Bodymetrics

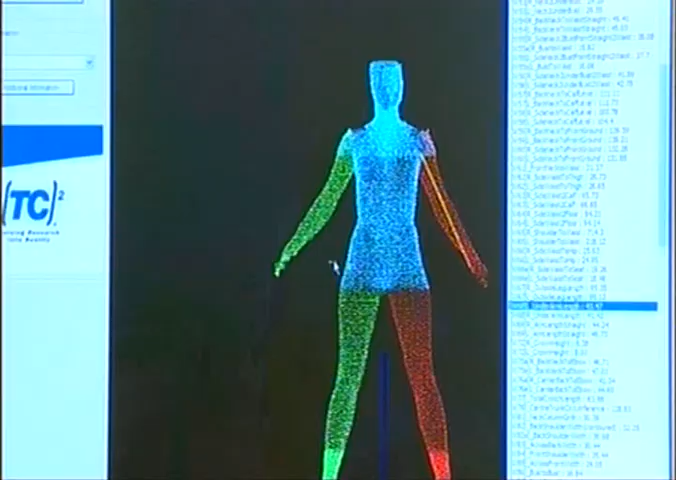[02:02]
The body scanning process takes about five to seven seconds and then
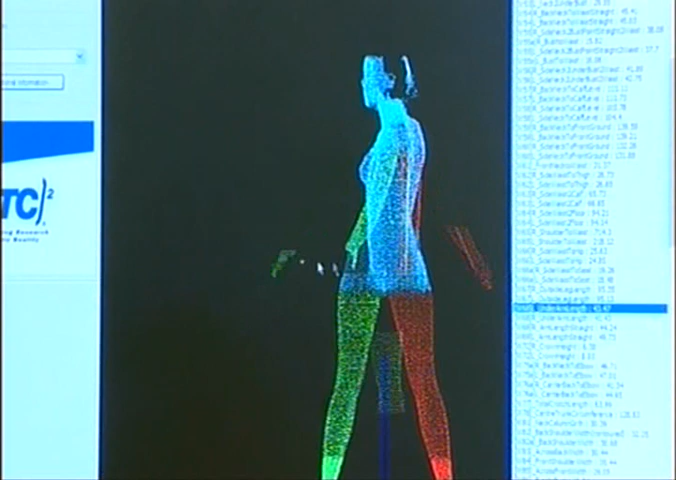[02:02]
we automatically take about 200 measurements off you from that process.